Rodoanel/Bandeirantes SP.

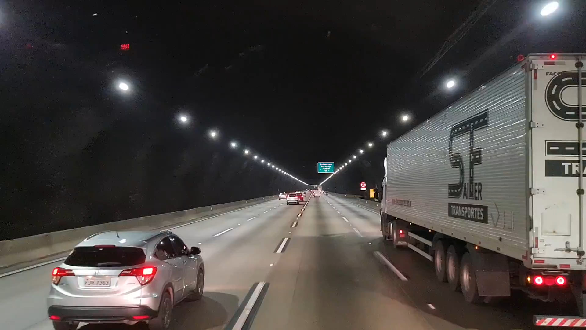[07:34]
Termina o túnel, entra à direita, tem acesso a Anhanguera, tanto sentido interior quanto sentido capital aí.
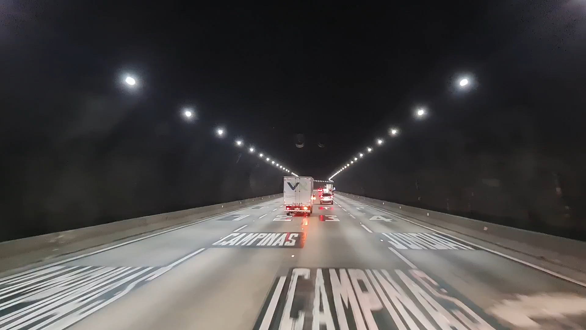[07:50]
Bandeirantes é um pouco pra frente ainda aqui, que a gente acessa ela aí. Vou mostrar pra vocês aí.